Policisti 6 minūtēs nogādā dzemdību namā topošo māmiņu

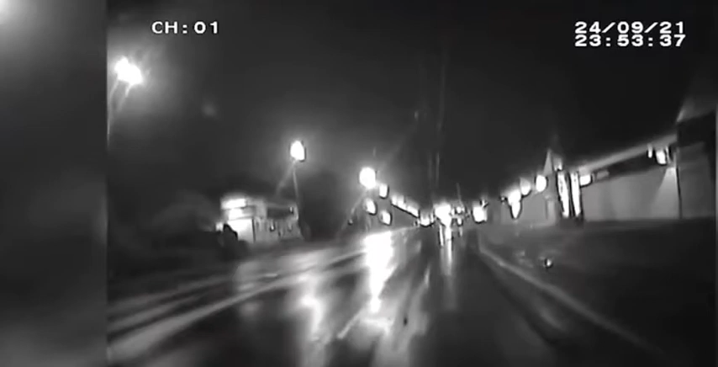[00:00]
Uz pļaunieku un purviciem robežas sieb augusta Daglavielā. Policists apturējis kāda vieglā auto vadītājs, kuram acīm redzot, bija nepieciešama palīdzība. Jā, protams, sākās zemtības, jā, uz zemtībanam, jā?